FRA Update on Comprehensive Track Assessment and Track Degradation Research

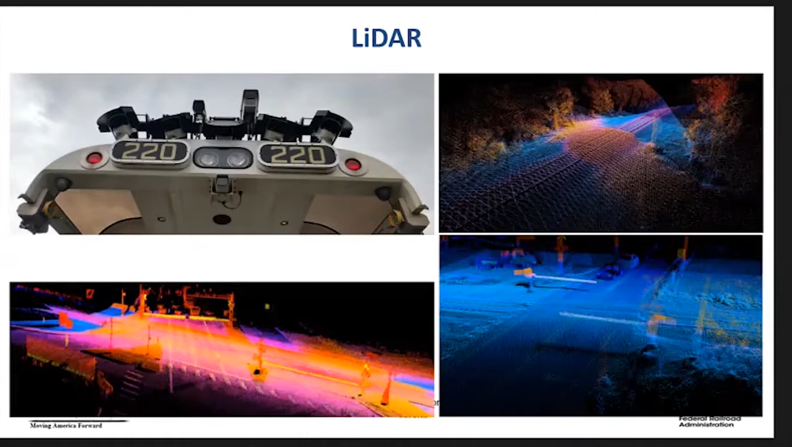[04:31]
can be and it is it is used for for other purposes as well um obstructions in in the profile um ballast profile and um and so forth the newest system on the car is the rail surface imaging system it's actually located on the same beam as the joint bar system and um it looks at the surface of the rail and um and assesses the the surface damage uh on the rail uh the system divides the rail